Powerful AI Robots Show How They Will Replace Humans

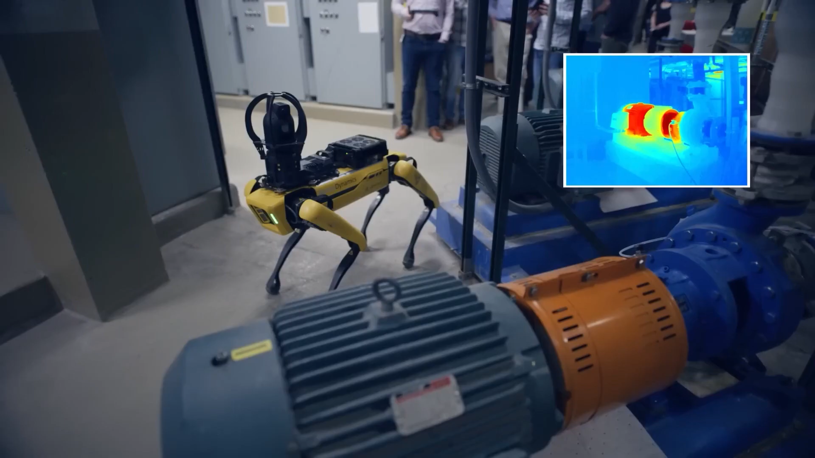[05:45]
Equipped with thermal cameras and a variety of modular features, Spot can reach areas humans can't.